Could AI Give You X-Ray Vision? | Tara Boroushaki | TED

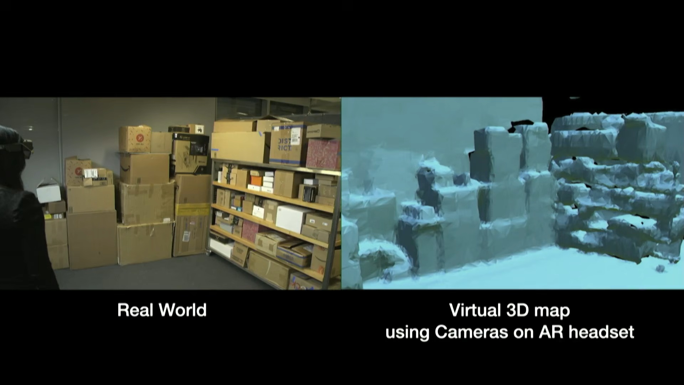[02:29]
And then, as I walk in the environment, it keeps sending these wireless signals, tries to collect all of the reflections, and then combines them to collect this information,
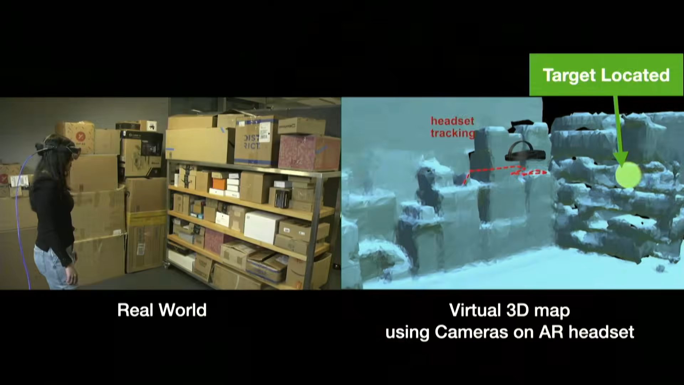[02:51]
This is the globe, which is where the object I want is, and I can go and grab it.